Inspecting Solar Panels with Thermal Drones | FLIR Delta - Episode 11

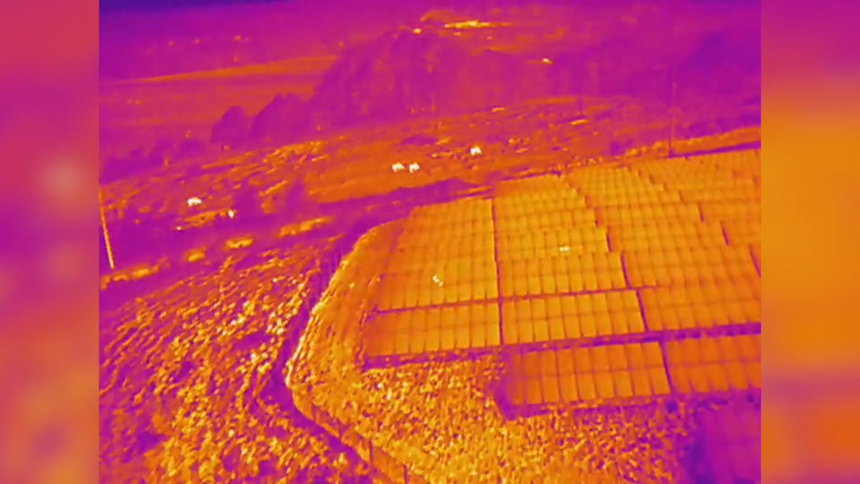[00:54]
These could be small cell level defects or larger problems like entire strings that are offline.
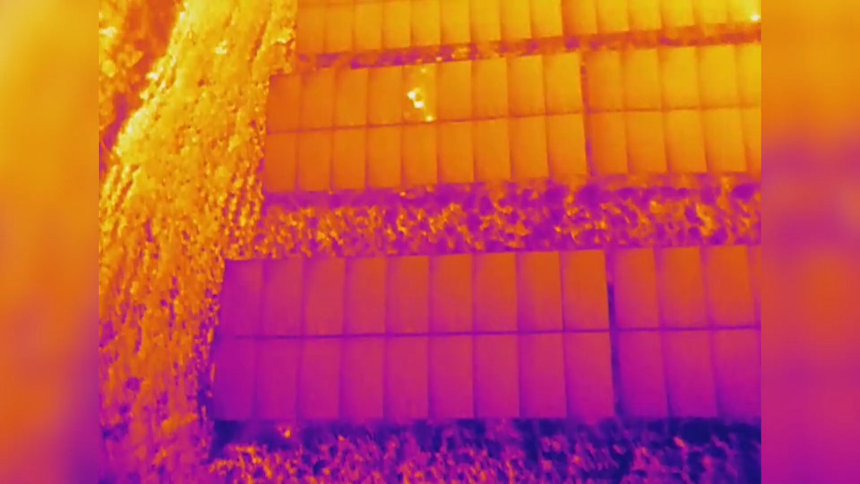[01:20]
What looks like a cell level defect could just be bird droppings or other dirt that will be washed away with the next good rain.
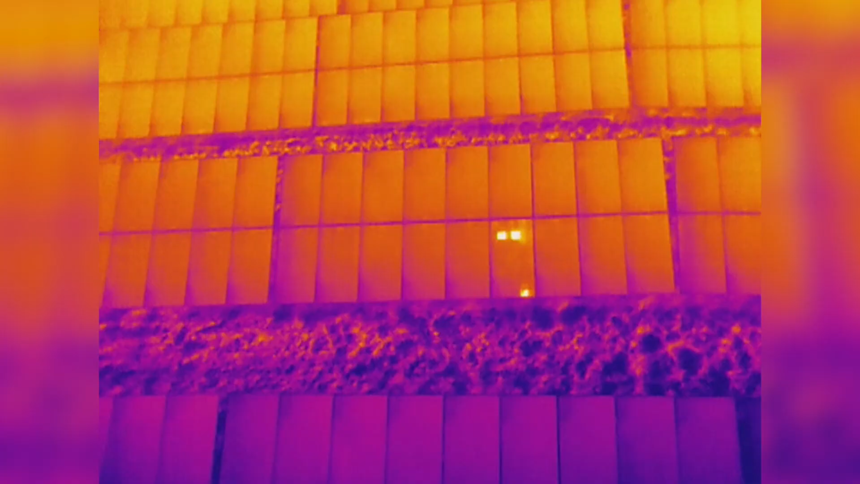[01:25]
Or it could be an actual fault that can grow into a larger problem over time depending on what's causing the problem.